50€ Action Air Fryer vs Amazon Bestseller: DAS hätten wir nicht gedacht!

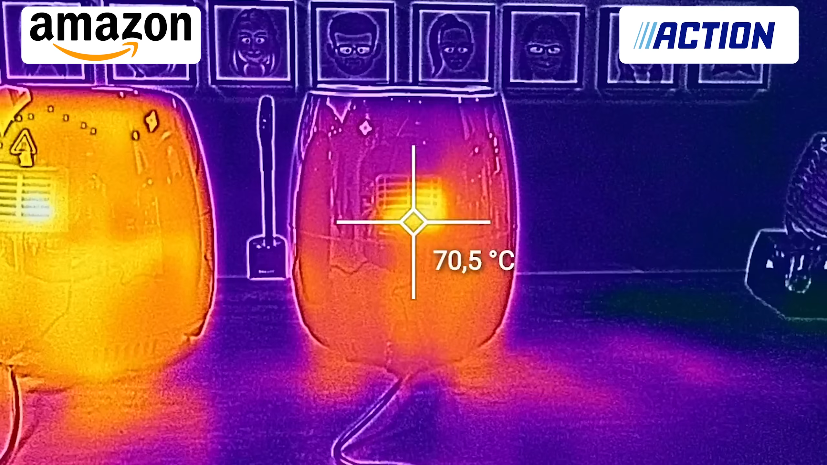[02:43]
On screen: spot 70.5°C
Wir haben das Ganze mal mit einer Thermokamera auch gefilmt, weil der Amazon Airfryer wirklich heiß wird.
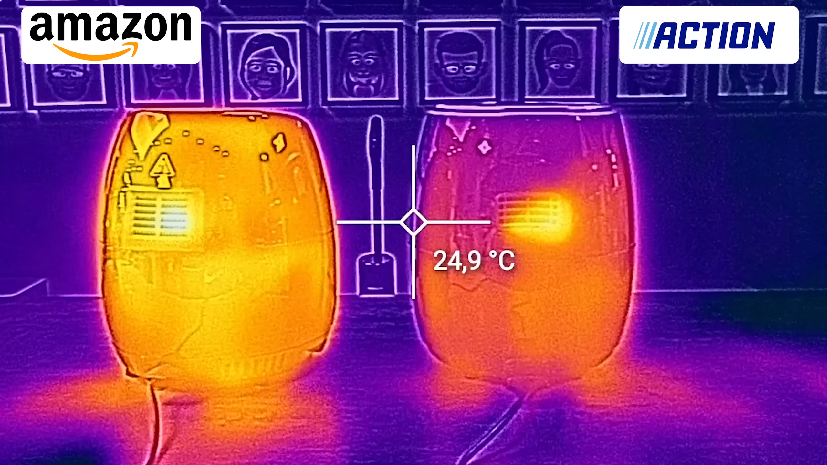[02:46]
On screen: spot 24.9°C
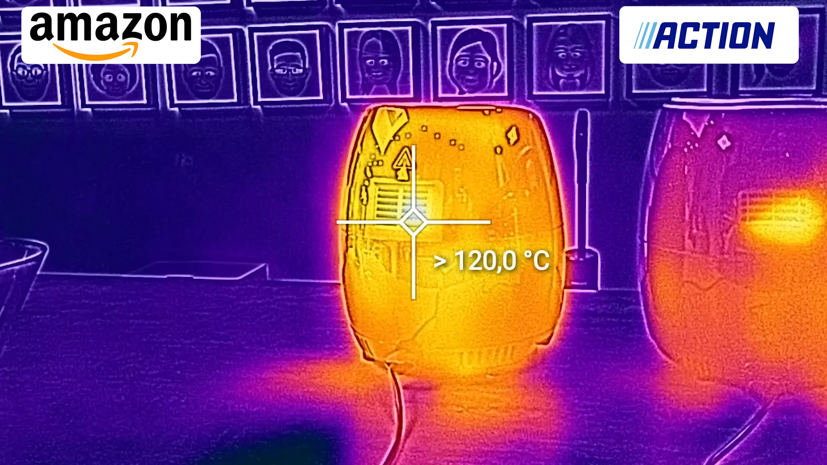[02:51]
Also das Gehäuse draußen, nur so im Vergleich, hier haben wir wirklich so Handwärme, dass man es noch anfassen kann. Hier war es teilweise so heiß, dass man wirklich nicht die Hand dran lassen konnte. Da muss man also auf jeden Fall aufpassen.